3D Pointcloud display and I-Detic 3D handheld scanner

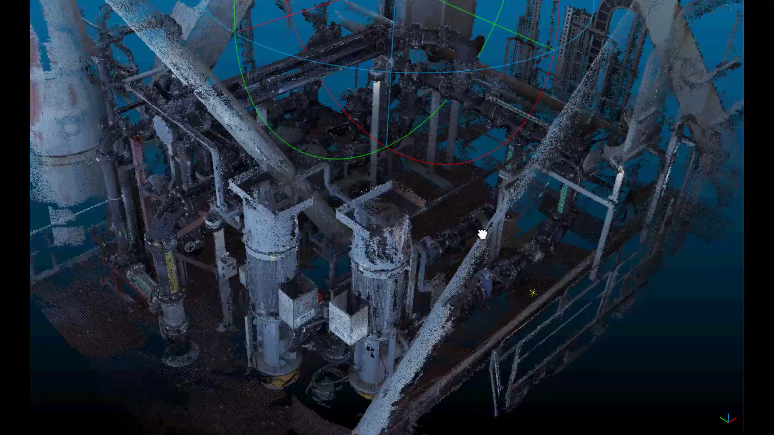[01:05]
Even for small areas like this one, 3D point clouds contain massive amounts of data.
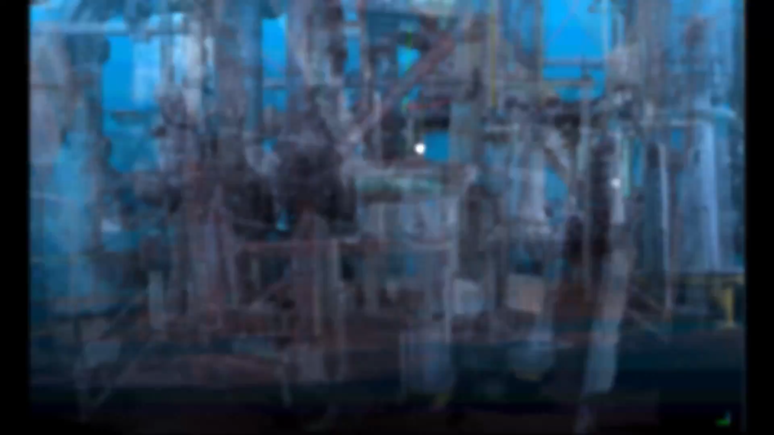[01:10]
This makes it difficult to effectively share data across organizations.
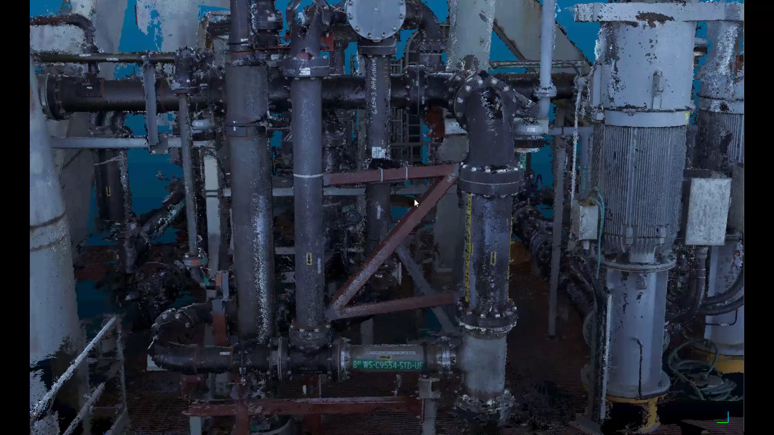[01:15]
Even on a powerful computer, the navigation can be slow and difficult. The technology program has been extended to overcome this challenge.
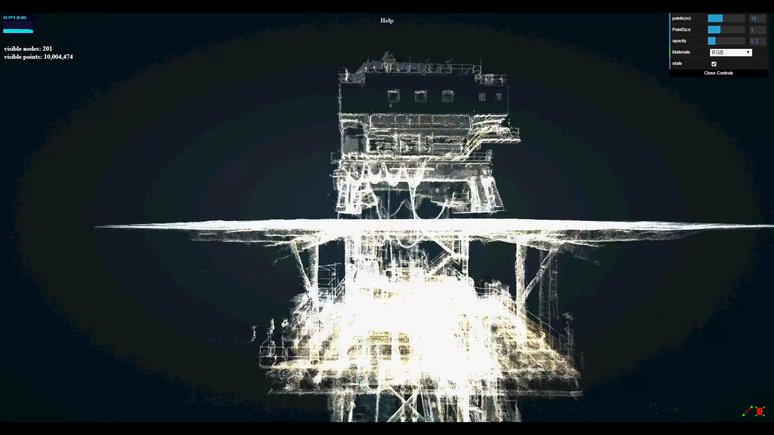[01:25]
Our unique 3D point cloud viewer allows large point clouds to be viewed and operated over the internet.
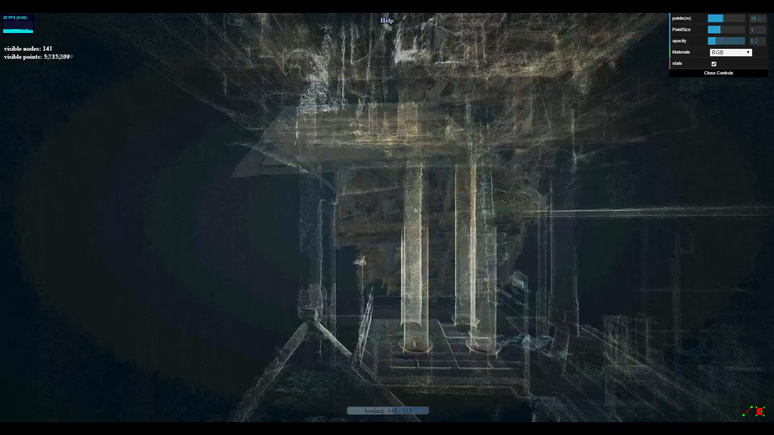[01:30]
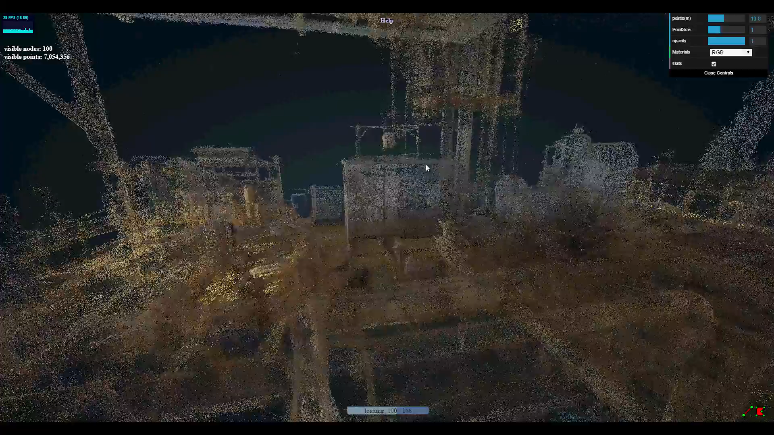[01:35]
Per Shell's request, it also includes WASD keyboard navigation, similar to online gaming.
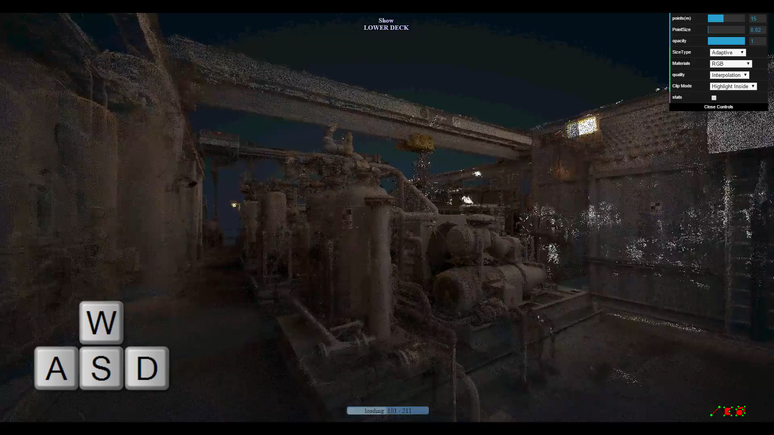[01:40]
Navigation is very quick and user friendly. Once movement is stopped, the viewable area continues to update and show more detail as data is uploaded.
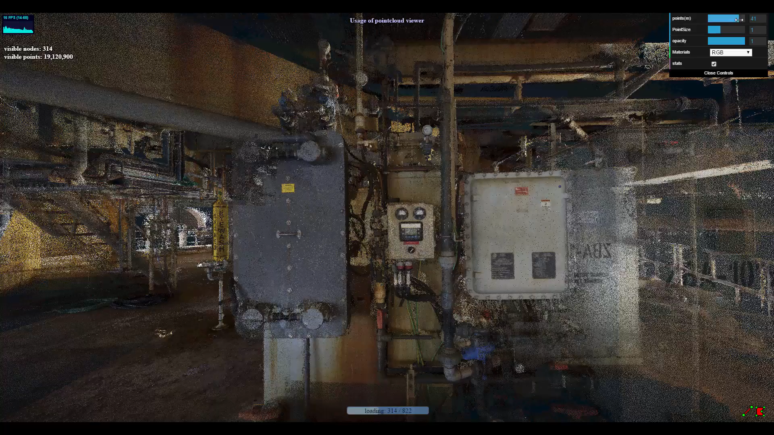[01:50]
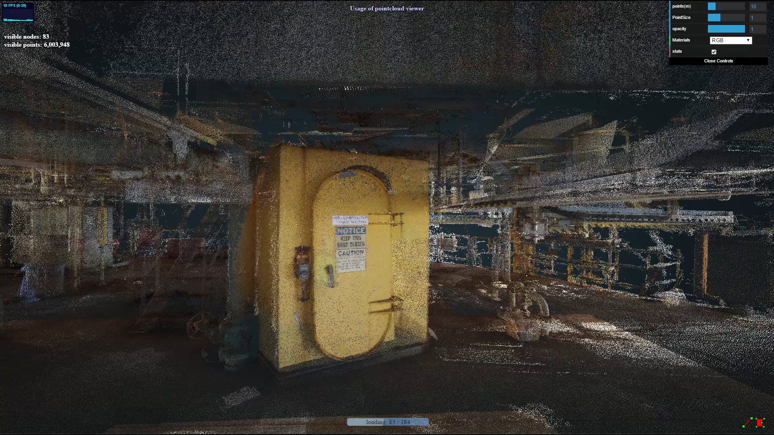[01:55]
Analysis by Shell has concluded that measurements performed directly in the 3D point cloud are more accurate than laser scanning by a factor of three.
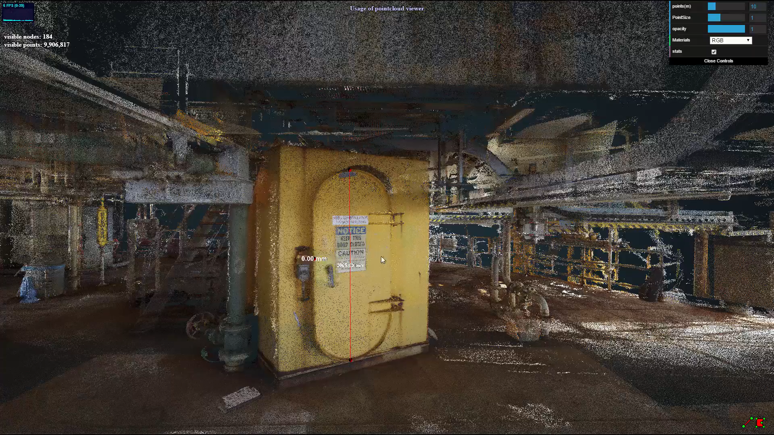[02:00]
This is primarily because the user can navigate
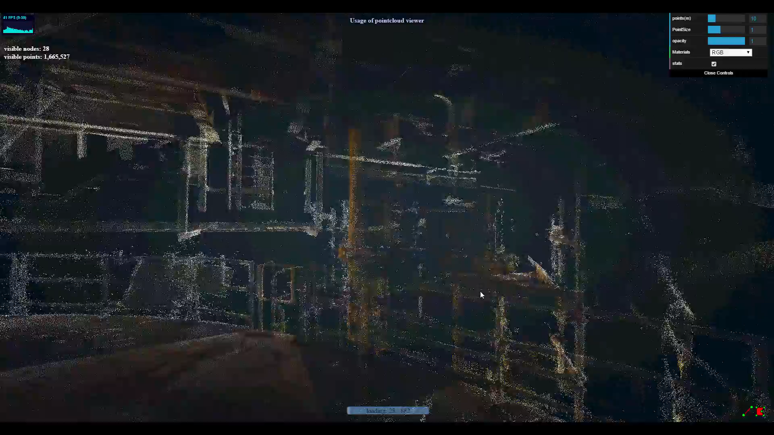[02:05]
freely in the point cloud and place measurement markers more precisely.
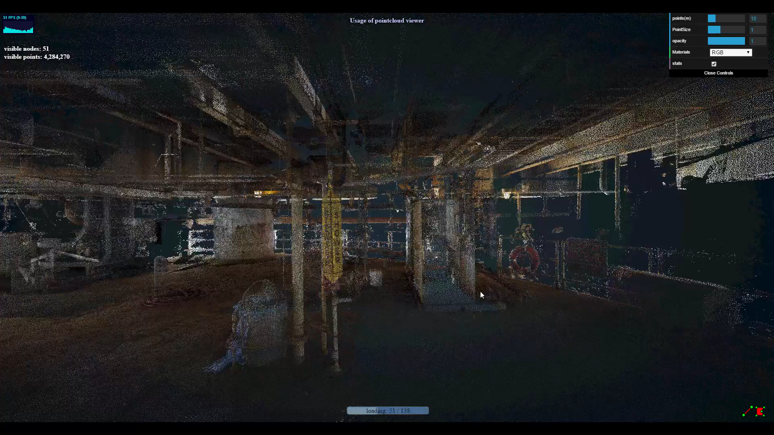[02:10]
The 3D point cloud viewer is currently being integrated into our popular VAM software.